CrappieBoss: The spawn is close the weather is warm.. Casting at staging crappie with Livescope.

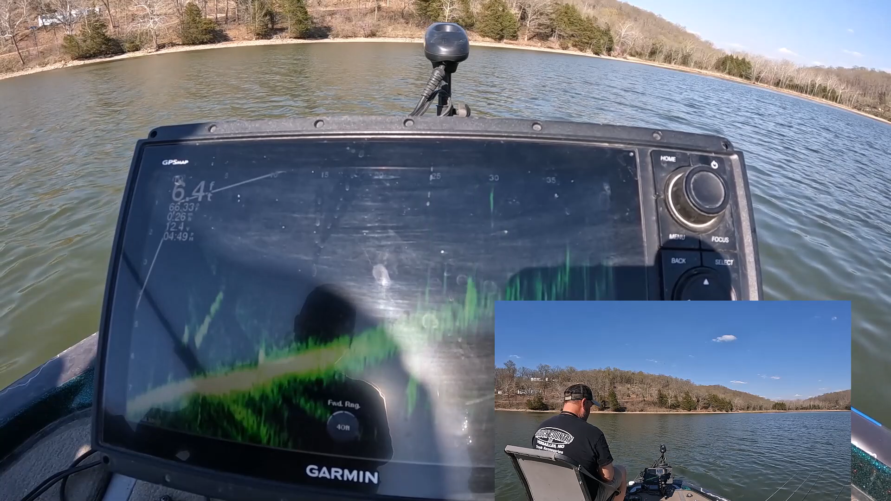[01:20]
Actually, I'm not right on them. Close, but not where I want to be. I'm getting just a little bit closer. Well, that's two bad casts in a row. Can we do three bad casts in a row? I have confidence in myself. I think I can. All right, this time, fish on.
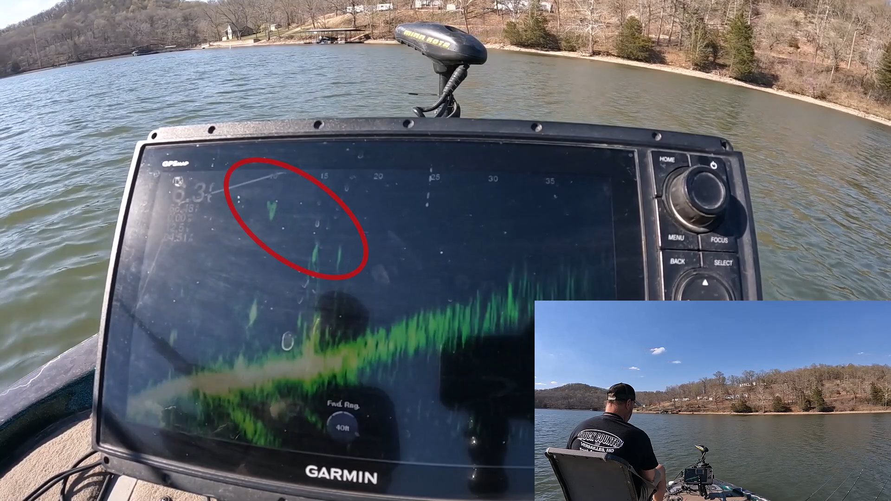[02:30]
There comes one. Come on, big one, get it. Oh, we got it. Except he's not a big one.
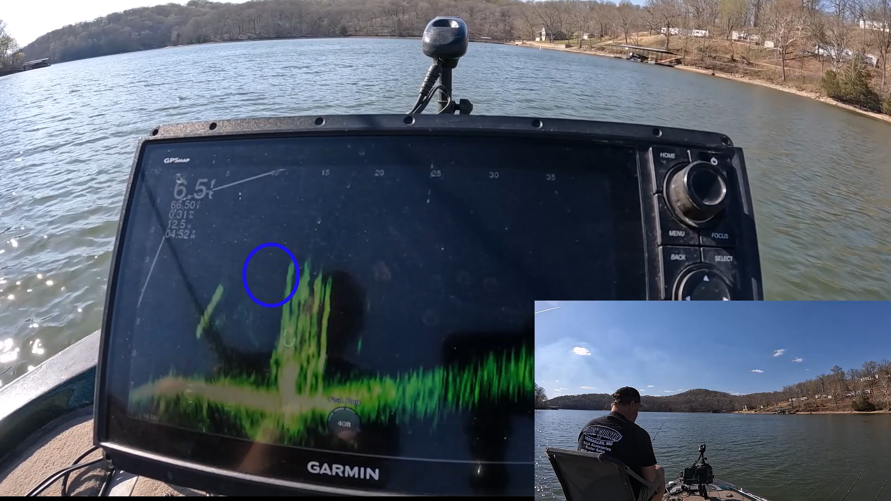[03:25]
Fish at home. Oh, this one's gonna, oh crap.
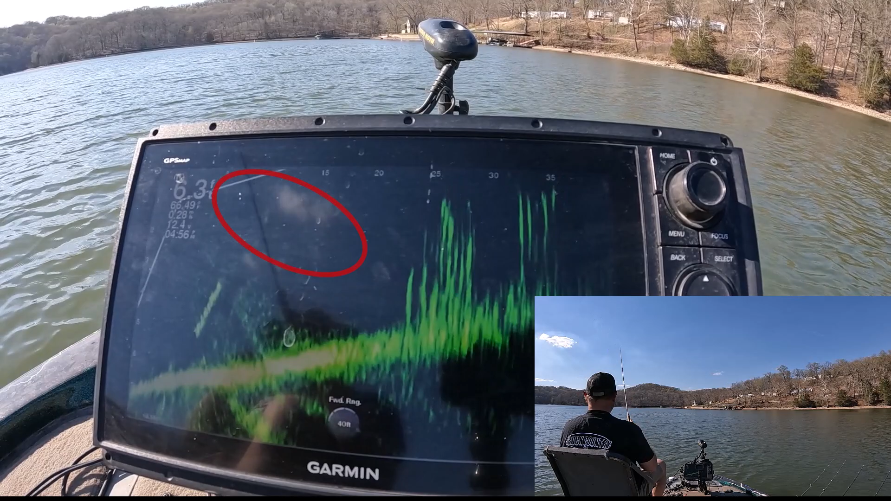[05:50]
Another fish on. When you see them coming and they're no bigger than your jig, not a good sign. But we're glad to have you in the lake.
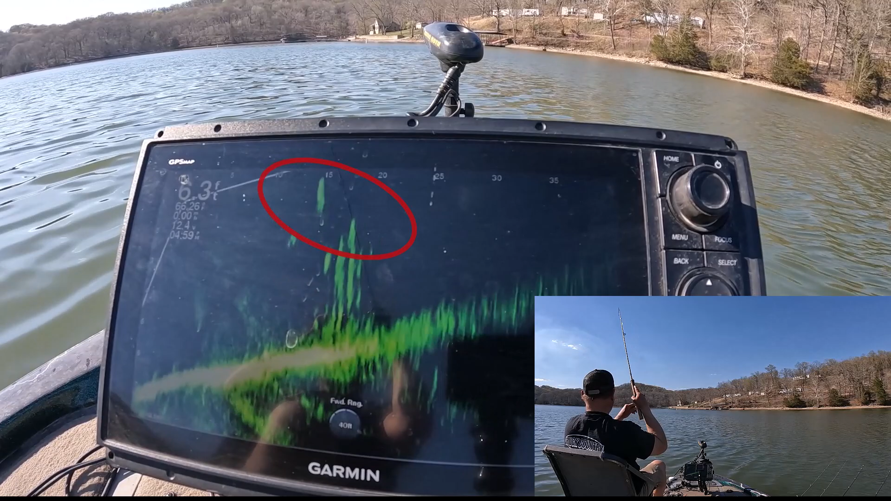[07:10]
With this water temperature getting so warm, they're probably thinking about spawning. Let's see if we can pick off that one on top. We did. We got him. He was sitting there being all big and Brody. That's a good, not a good crappie, but I'm glad to have him.
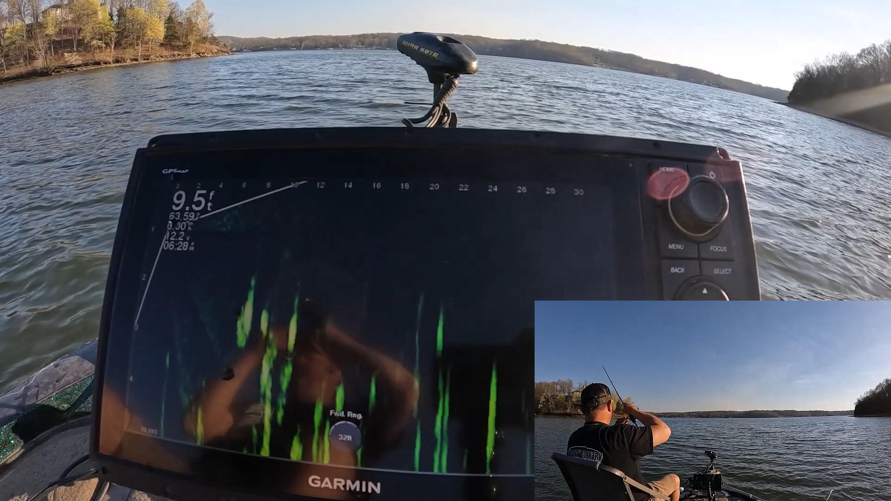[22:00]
Fish on front of the boat. Are you as big as you act?